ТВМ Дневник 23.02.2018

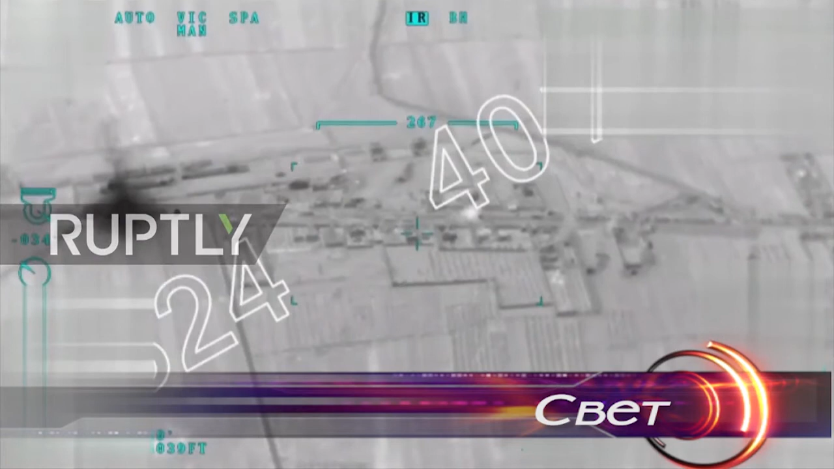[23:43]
е погоден конвој од 30 до 40 возила на курдски борци, јави Турската агенција на Долија. Конвојот бил нападнат кога се наогел на одалеченост од 15 км. од градот. Мета беше конвој на терористичките организации, Курдска работничка партија, Партија на Демократскиот сојуз и Силите за заштита на народот, како и предходно преземени се сите мерки на предпазливост со цел да не страдаат цивили, се наведува во сообштенијето од Генералштабот.